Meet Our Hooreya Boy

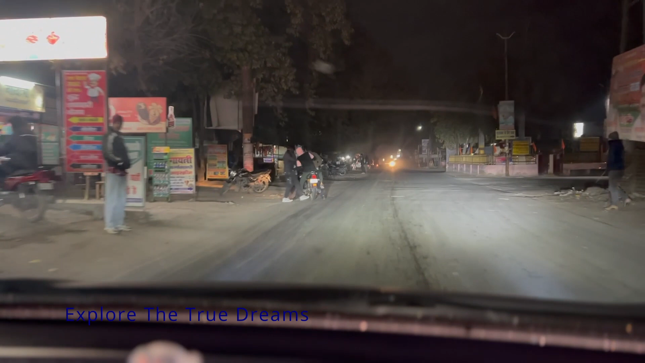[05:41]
वज़े से यहां पर थंड़ भी भी है दिरे दिरे लेकिन आसार लग रहे हैं मौसम खुल जाएगा अब इस अब किम पर आप विजिबल्टी देख सकते हैं